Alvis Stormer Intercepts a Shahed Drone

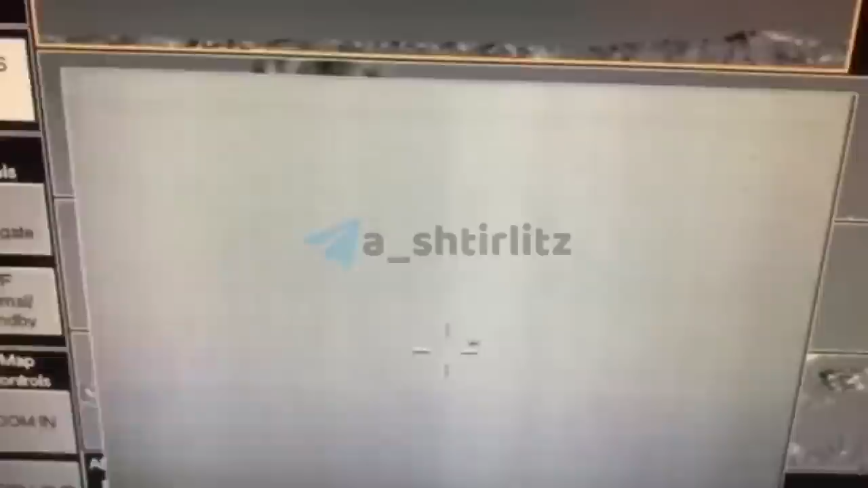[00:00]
Hello everyone, an interesting short video here, so this shows the British donated Alvis Stormer SAM system in action,
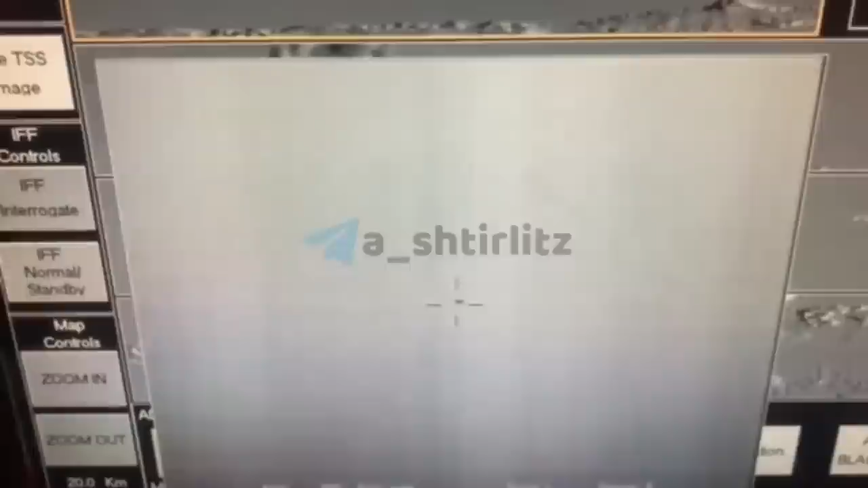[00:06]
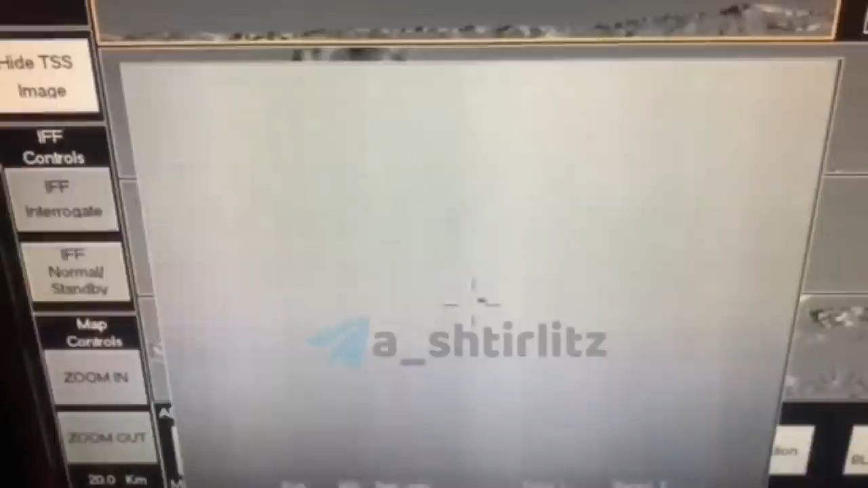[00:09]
intercepting either a Shahed-136 or Shahed-131 drone. I thought it worth a quick look, as I don't think we've had too many videos of the Stormer in action so far, though we have had reports about it being successful, especially against drones.
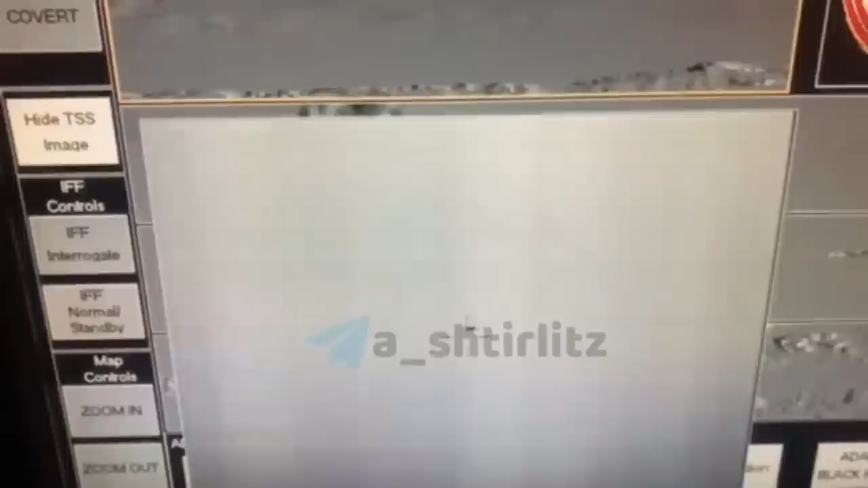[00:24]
The Stormer can use either Starstreak or Marklet missiles.
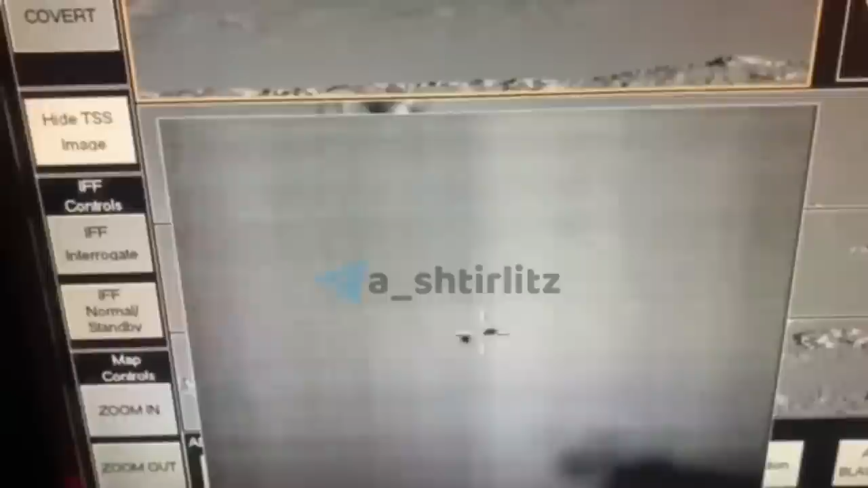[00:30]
In this video, the missile's speed looks too slow to be Starstreak, so it's likely the Marklet.
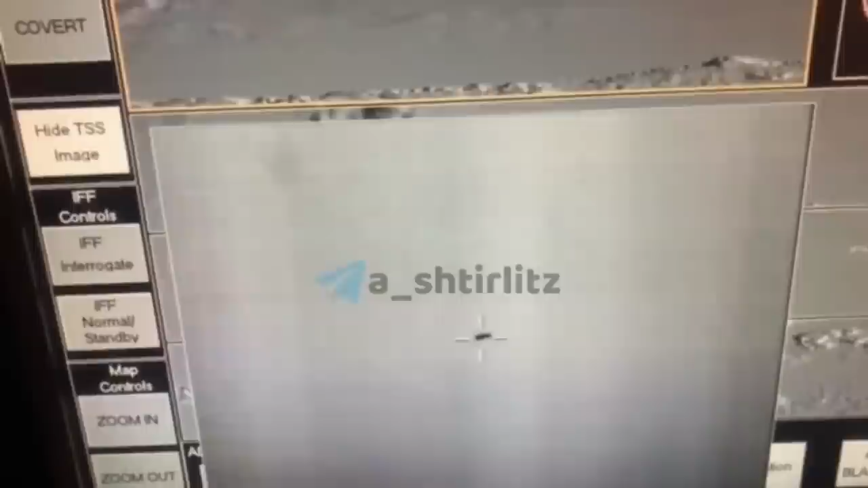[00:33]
The Marklet is a better option for drones like the Shahed.